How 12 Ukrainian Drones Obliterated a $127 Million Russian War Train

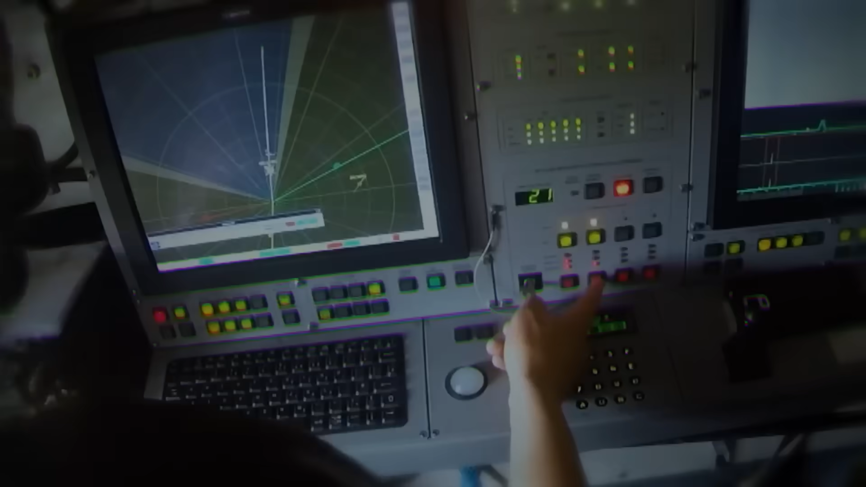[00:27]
The Russians detected them the moment they powered up.
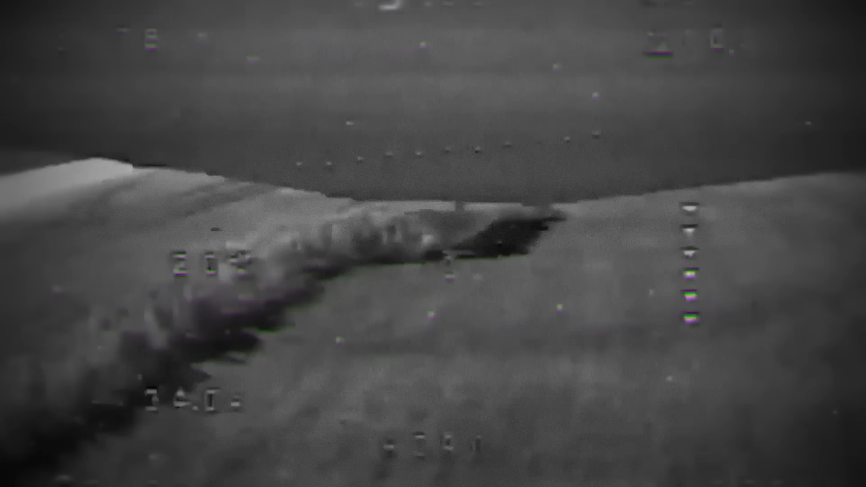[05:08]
Thermal imaging can't see through it.